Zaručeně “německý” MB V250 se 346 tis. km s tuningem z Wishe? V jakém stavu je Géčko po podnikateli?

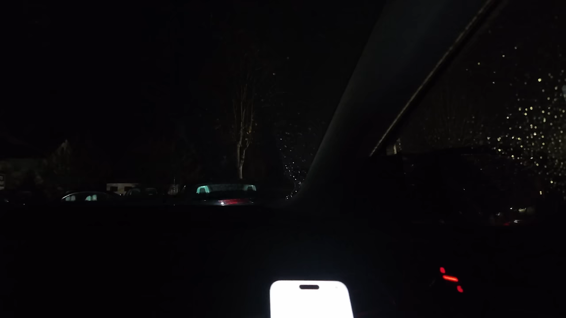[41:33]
Asi si zjí baterky, ty, ale strašně prší. A ty je strašně nový prodejce. Automobil Fakt Centrum Rosenheim. Přitom to není Rosenheim, je to Roblink, ty vole. To bude asi ono, Ondro, já se jdu podívat, ty vole. Ale to je fakt prší, ty vole. Fakt prší, ty vole.
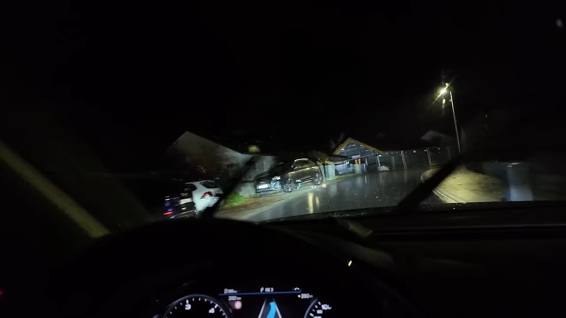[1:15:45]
Světla přední, ty metrixy, co tam mám, a skvělý jsou ty pneumatiky.
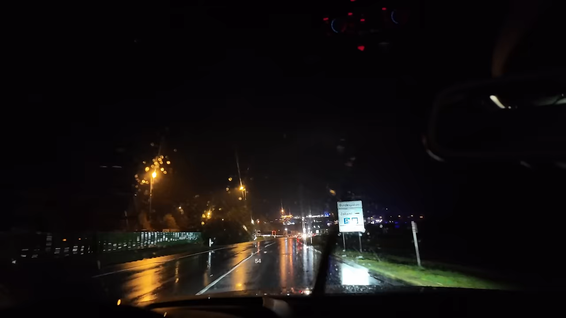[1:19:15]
Bundespolizei, Zollamt 200 metrů. jestli berou každý auto, nebo jak to dělají. Jo, tady se děje v autě, to je jasný. To je asi celá jejich kontrola. Tak zase tak moc tady nekontrolu.
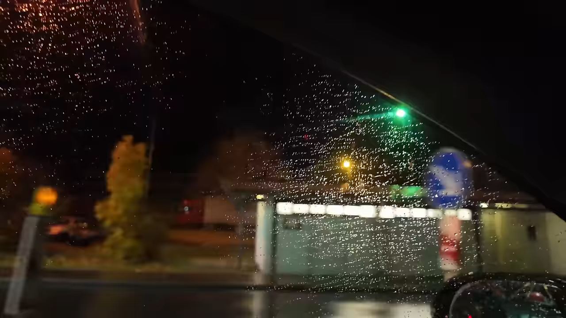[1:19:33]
To se tady dělá jenom malo velký. To je vlastně kontrola, není žádná. Family Thai masáže. Nevím, jestli to za český nebo německý ceny.
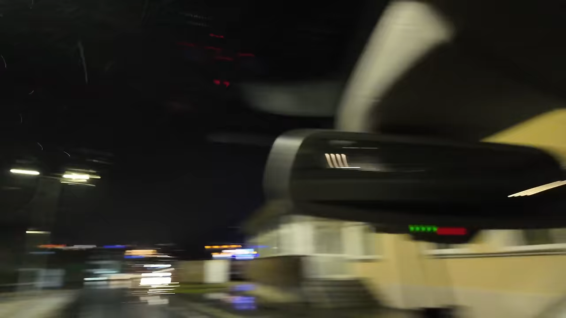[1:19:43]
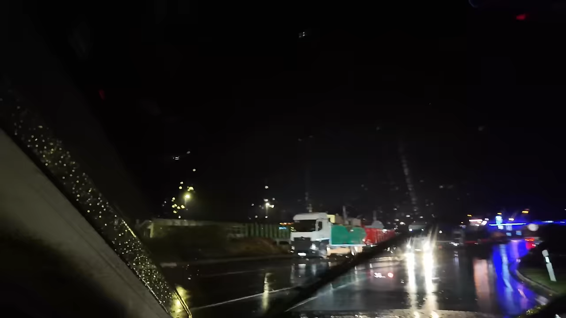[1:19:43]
To žádná kontrola není, tak vidíte.